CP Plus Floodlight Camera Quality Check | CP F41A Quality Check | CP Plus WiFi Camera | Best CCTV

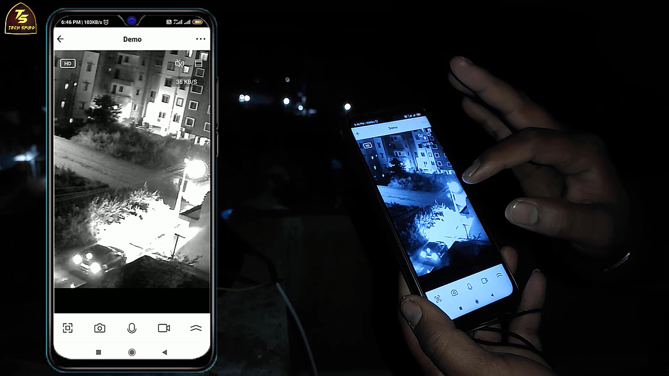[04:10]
अब आपको समझ में आ रहा होगा कार कुछी इस तरह का दिखेगा और यह कभी यहां से बाइक पार हुआ है तो कुछी इस तरह का किलियारिटी है मैंने आपको सुबह भी बताए कि हाँ अगर आपको एरिया कवर करना हो एरिया देखना हो उसके लिए ठीक है बिल्डिंग